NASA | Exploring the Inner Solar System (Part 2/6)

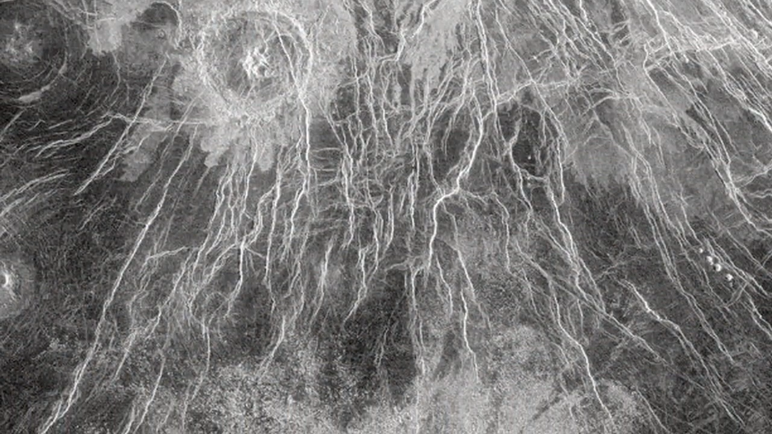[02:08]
Again, without robotic remote sensing, understanding what these weird landscapes, here's a giant impact crater on Venus, this is the spider web terrain.
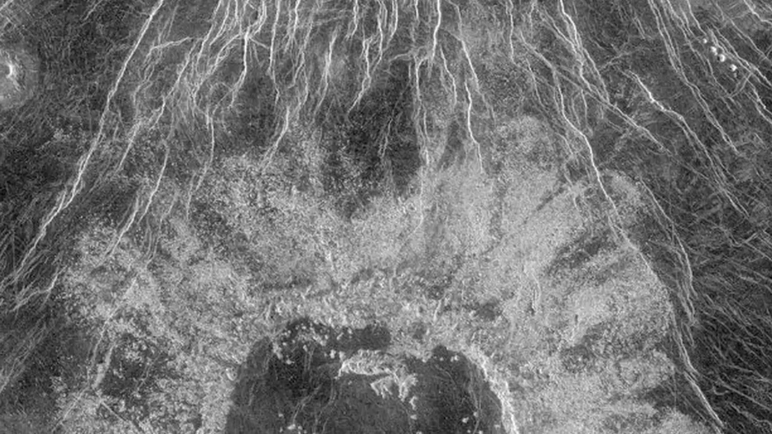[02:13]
Understanding all this stuff is hard.